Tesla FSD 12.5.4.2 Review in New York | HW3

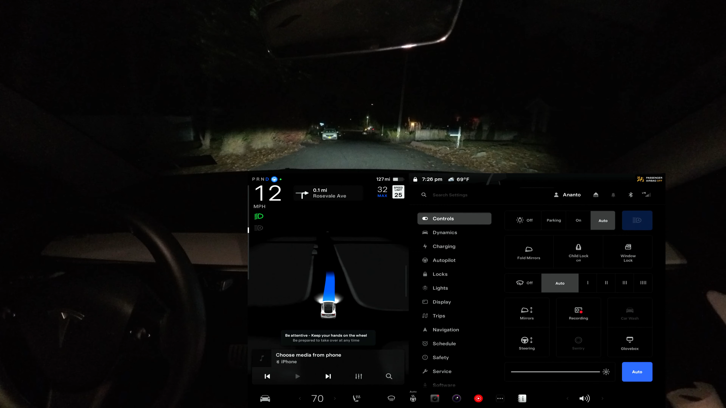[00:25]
Hey everyone, we are back and yes, I got the software version 12.5.4.2. As you can see in the screen that we have the latest and greatest for hardware 3 vehicle and I am in New York. So we're gonna test few narrow roads where
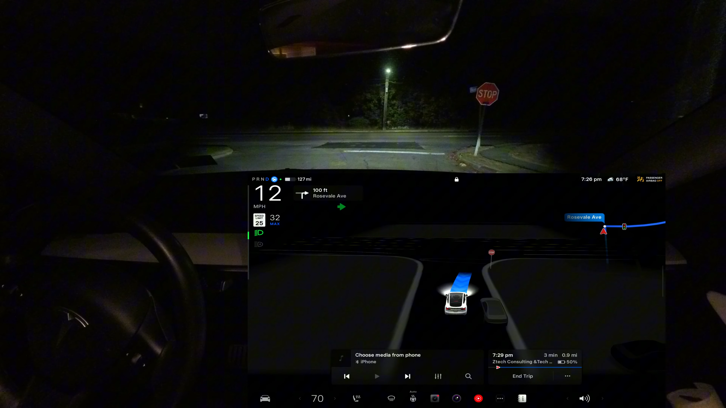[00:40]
version 12.5.4.1 always failed.
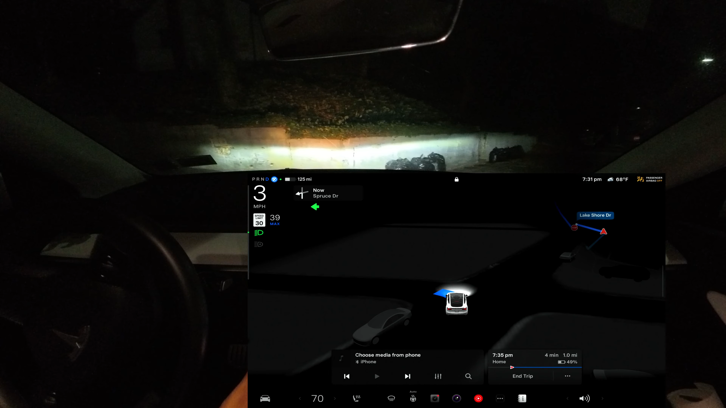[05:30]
The car should go slow. Like you cannot see the lane, but you can, but you're, if you're going like very fast, you cannot make this left turn. I'm telling you. So you're, yeah, as I told you, like it, it,